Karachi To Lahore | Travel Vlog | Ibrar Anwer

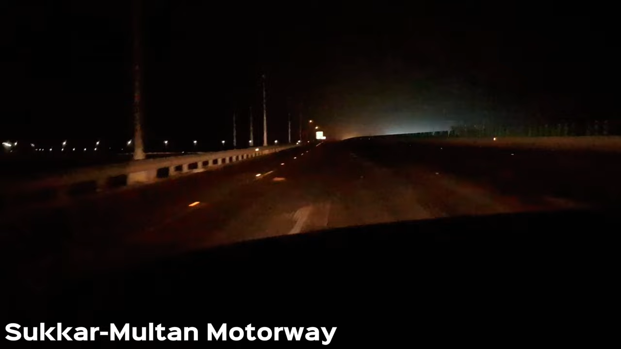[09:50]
7:10 पे हम तकरीबन मोटरवे पे पहुँच गए, मोटरवे पे हम चढ़ चुके हैं, थोड़ा सा लेट हो गए हैं,
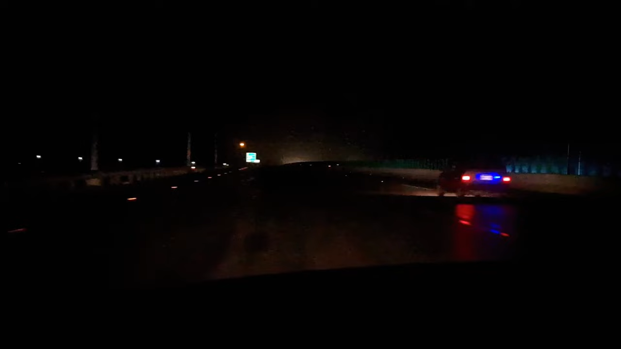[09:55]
बारिश थी उसकी वजह से थोड़ा ट्रैफिक था, गाड़ी स्लो चलानी पड़ी। हम मोटरवे पे आ गए अल्हम्दुलिल्लाह, रोड़ी टूल से हम मोटरवे पे चढ़े सीधे लाहौर। जरा मेरे पास आ, अब बैठे हैं हम भी यहाँ दिल के दरमियाँ। बारिशें हैं तेरी ही। बिल्कुल लग रहा है सुबह हो गई, सूरज निकल रहा है।
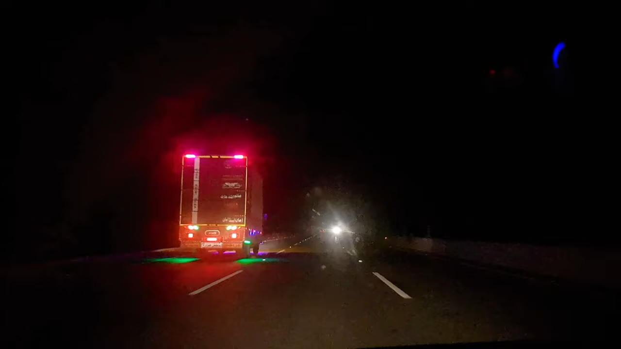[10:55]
ओए होए होए, ये ओ भाई साहब गाड़ी ओवरटेक की अगले ने सो की